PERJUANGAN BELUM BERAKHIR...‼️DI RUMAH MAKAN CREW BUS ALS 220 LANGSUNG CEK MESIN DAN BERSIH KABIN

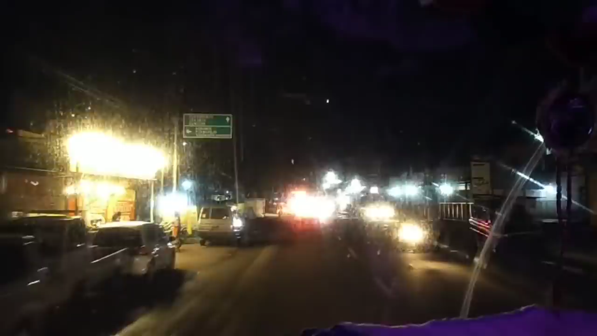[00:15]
Malam ini bis ALS Novin 220 melintasi kota Gombong ya ini ya teman-teman. Cuaca malam hari ini di wilayah Gombong berawan ya ini ya.